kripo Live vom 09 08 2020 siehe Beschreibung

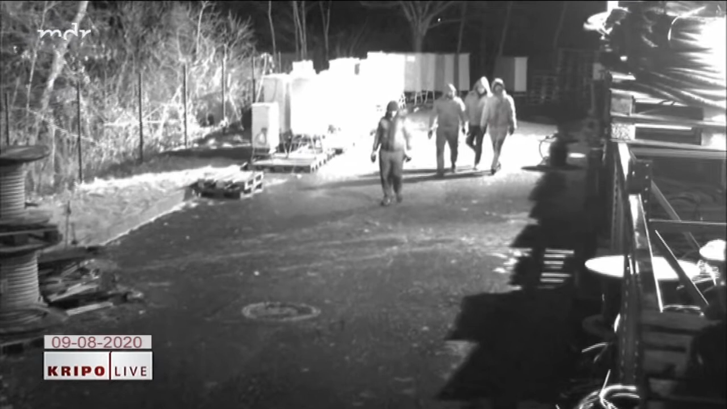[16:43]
Mindestens vier Männer dringen am Abend des 8. Dezember 2019 in ein umzäuntes